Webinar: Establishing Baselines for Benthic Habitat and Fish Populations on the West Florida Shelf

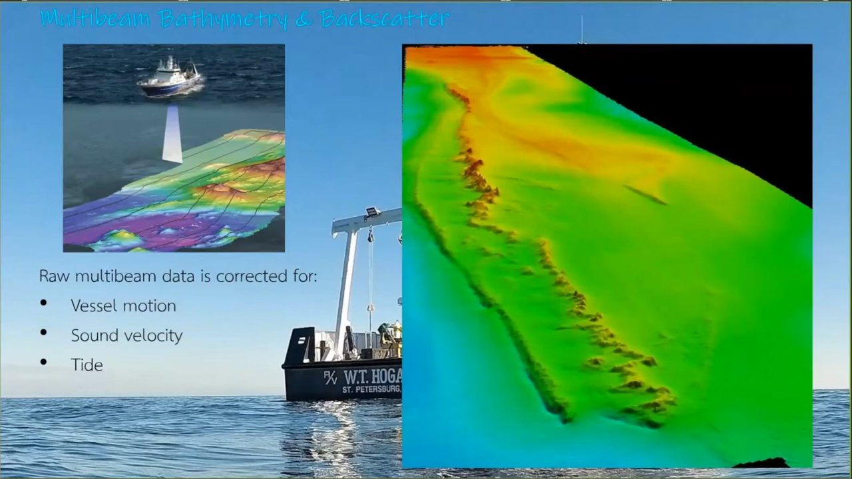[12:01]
And, um, you get, um, you can see the bathymetry straight up, but not only do we get that, but when you analyze the data, you can get a little bit more.
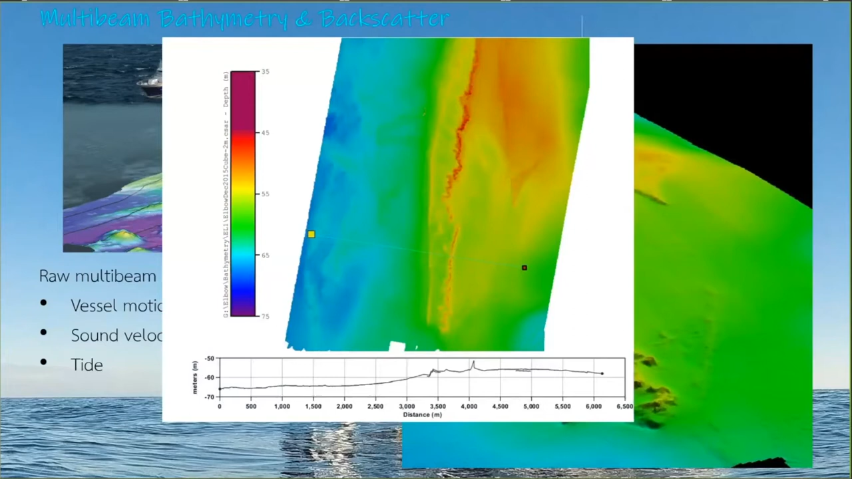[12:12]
You can see the, the, the actual, um, up and down of, uh, of what's happening. It's, it's not just a pretty picture. And Alex is going to talk about that a lot later on.
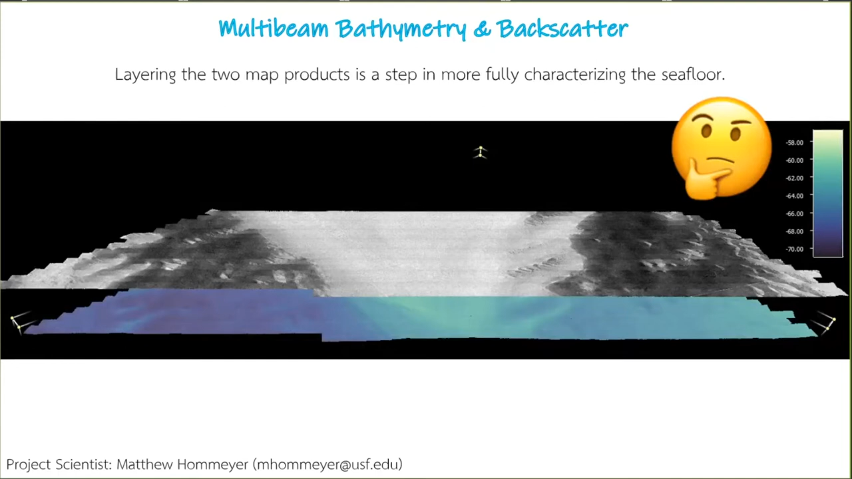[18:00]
Um, and for those of you that are familiar with backscatter, you'll know why, but we're not going to get too much into it today. It can be a tricky piece of data to work with, especially when you go and survey an area over multiple different cruises. So we're just going to stick to the bathymetry. Um, and so some of what we can glean from this information includes, um, ridges, slopes and troughs, um, which you can very clearly see here on this rendering of the elbow, which as Chad mentioned is, um, it's about 90 miles almost directly west of Tampa Bay offshore. Um, it's a popular fishing spot and you can kind of see why there's that long ridge, main ridge that runs down the middle of it.
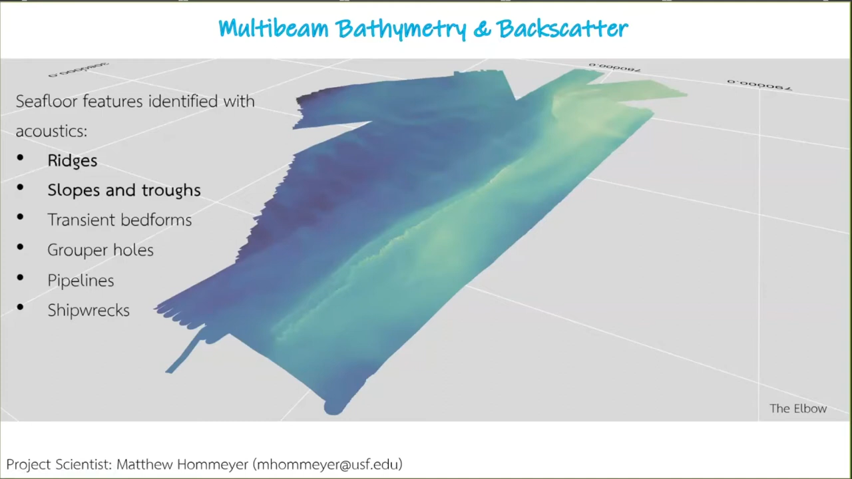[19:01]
Um, and what's great or what's been great is that not only do we see these natural seafloor features, but we do also encounter some manmade things on the seafloor. Um, and specifically for us, that's been pipelines and shipwrecks. Um, what we are just generally referring to as, uh, cultural resources. Um, and sometimes sea bass gets to join in on the fun and see some of them too.
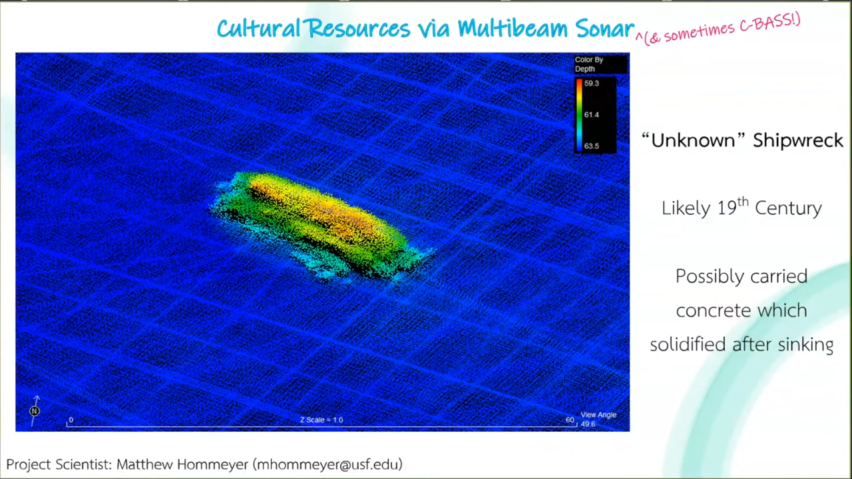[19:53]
Um, and what was great about this one was we did get to put eyes on it with the sea bass. And so you can see some imagery there, certainly manmade and it created a really nice little artificial reef in the middle of a sandy desert.